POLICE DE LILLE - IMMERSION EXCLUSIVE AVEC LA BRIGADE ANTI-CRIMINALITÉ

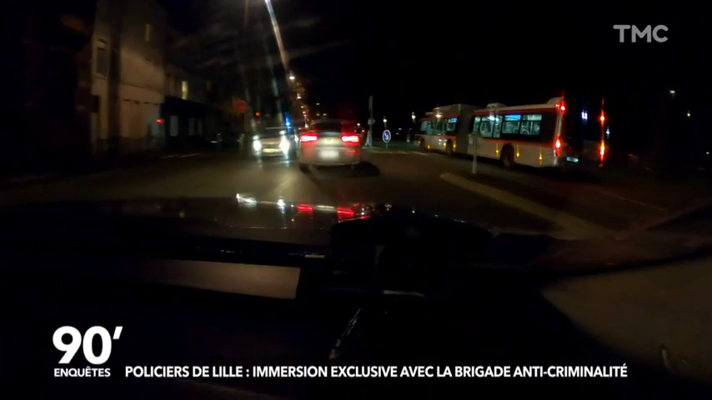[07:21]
Bon, il repart. La course-poursuite dure déjà depuis plus d'une demi-heure. Et elle arrive maintenant en centre-ville. On arrive presque Liberté.